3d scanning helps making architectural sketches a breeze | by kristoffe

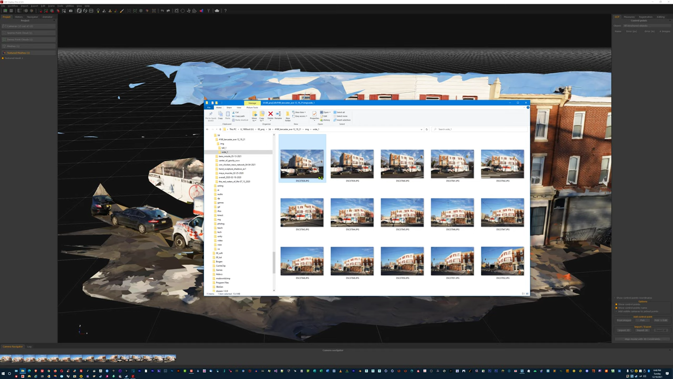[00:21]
I was done that I brought it into a 3d program I have and now I can actually take
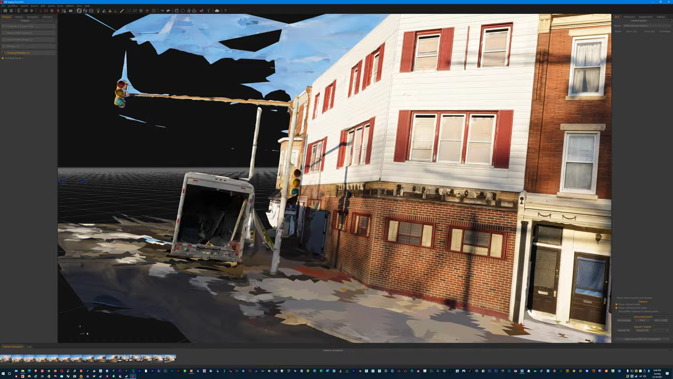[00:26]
a look at the geometry so when you want me to
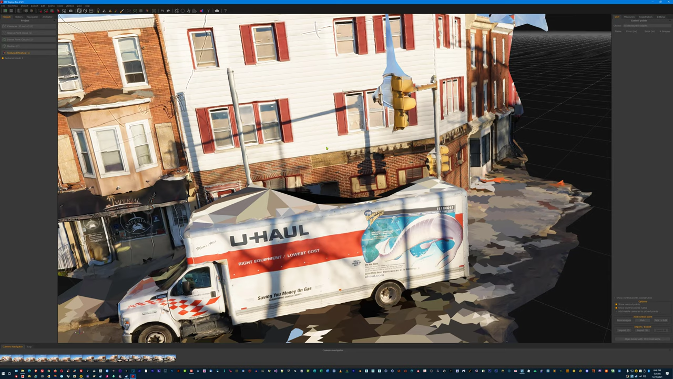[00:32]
redo the awning and the
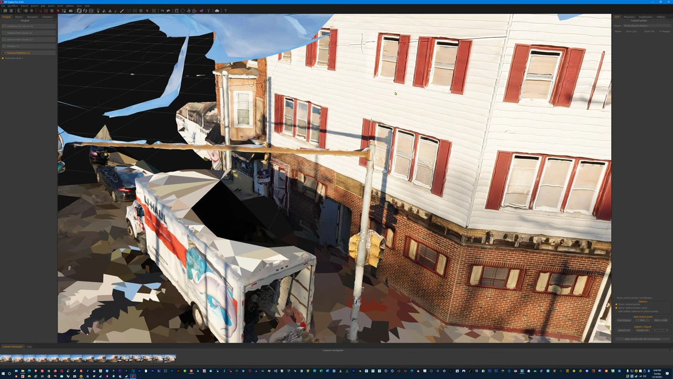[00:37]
surface of the architecture I can do it I can just play around and look at
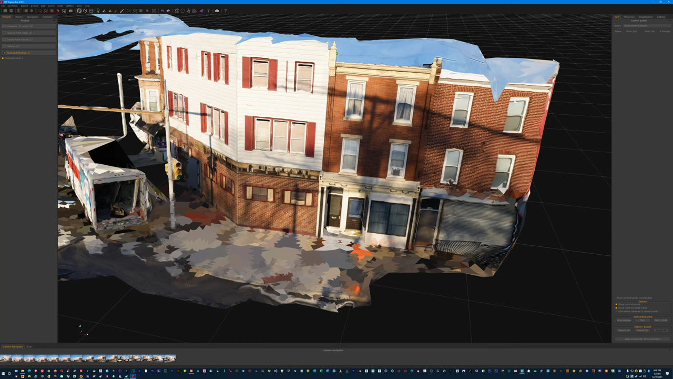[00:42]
the real photographs the rest of that if I had a drone it'd be even better but I don't hey look there's my bike right
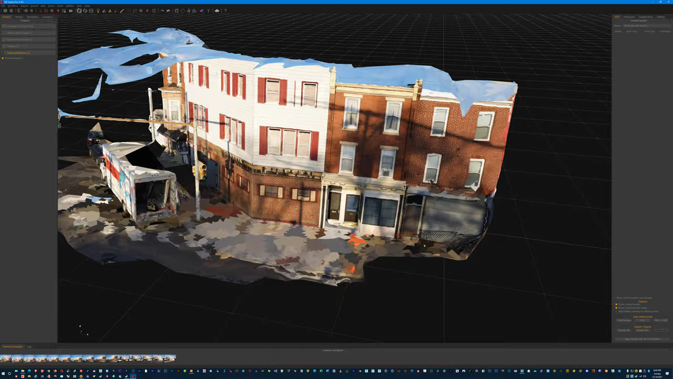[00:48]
there hiding out in the corner you can see it right there
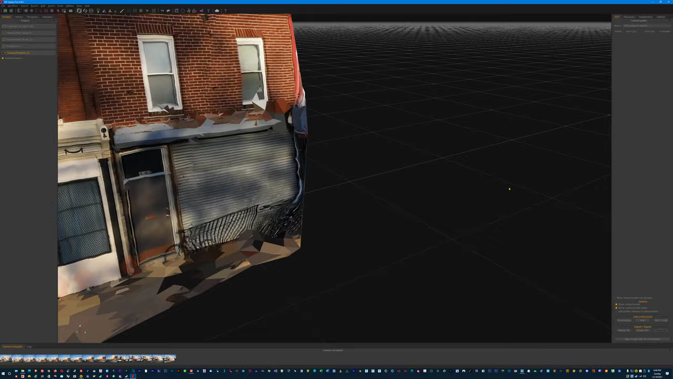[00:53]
there it is didn't really scan that part the rest of it's pretty accurate
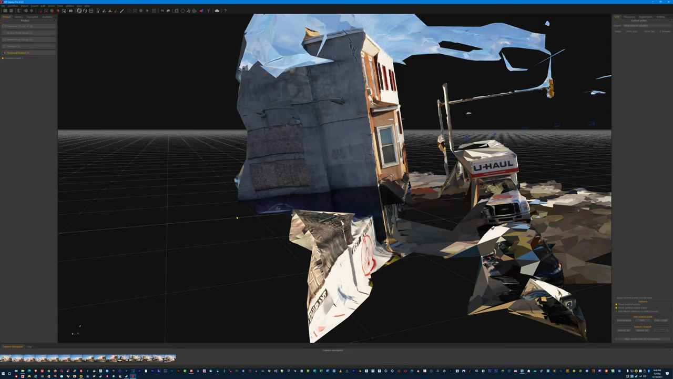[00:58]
so there you go now I just bring this model into 3d and I
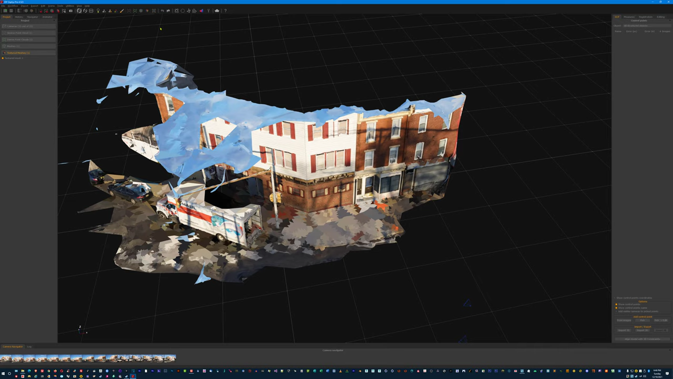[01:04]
try to texture the thing that's how all that started see look at that that
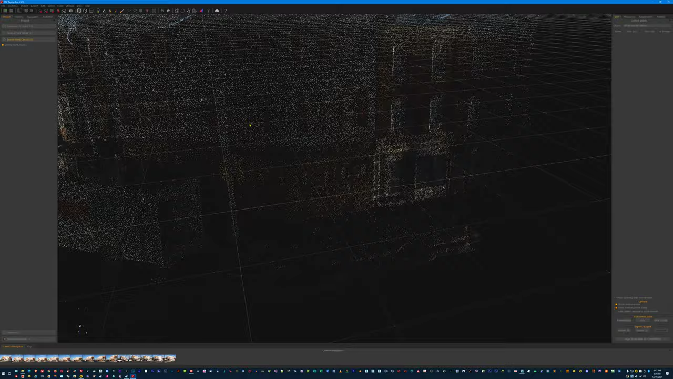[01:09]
cool I didn't even build the complex geometry yet I just did this simple
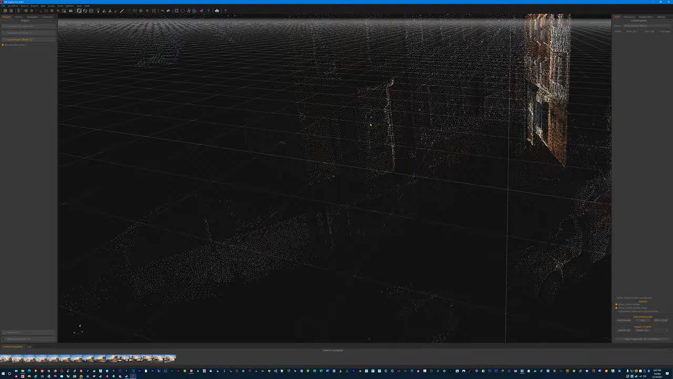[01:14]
3d model that's it you got the stop sign and
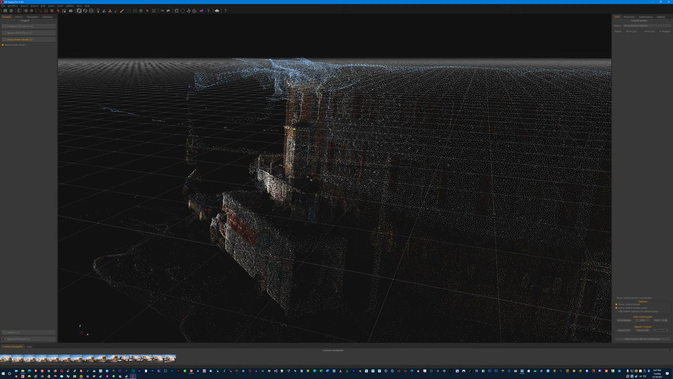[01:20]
everything so soon soon soon we'll be able to see the cool layout